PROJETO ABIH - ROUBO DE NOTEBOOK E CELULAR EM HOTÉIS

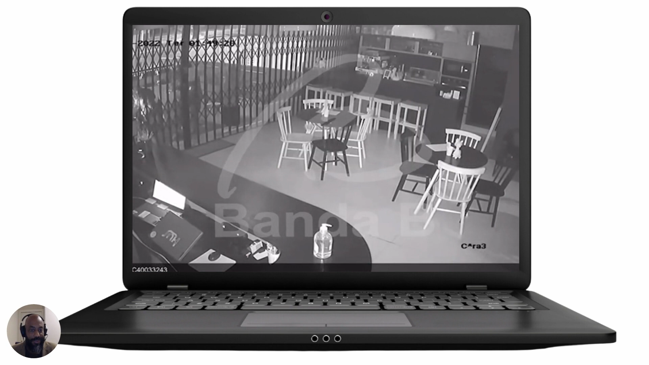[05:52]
E observe, olha qual é o primeiro objeto que ele pega, o bandido, na hora que ele entra. O trio, né? Olha lá o trio. Olha o primeiro objeto que ele pega. Vamos ver se você adivinha. Viu? Viu? Pegou um. Pegou dois. O que é que tem nesses notebooks?